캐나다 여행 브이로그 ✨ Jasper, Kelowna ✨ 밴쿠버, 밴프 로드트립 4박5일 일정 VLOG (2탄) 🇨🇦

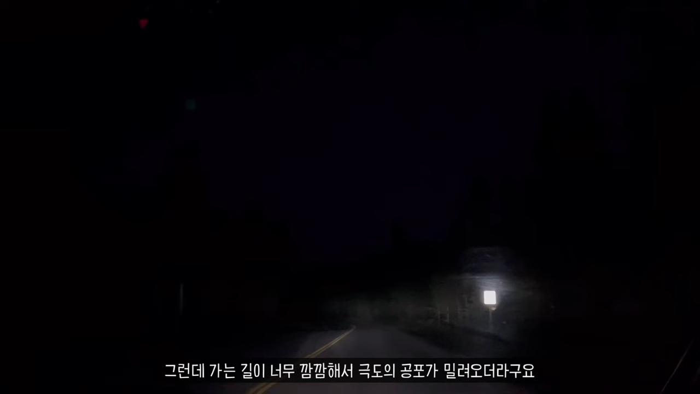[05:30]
근데 가는 길이 너무 깜깜해서 제가 처음으로 느껴보는 공포감이 있었어요.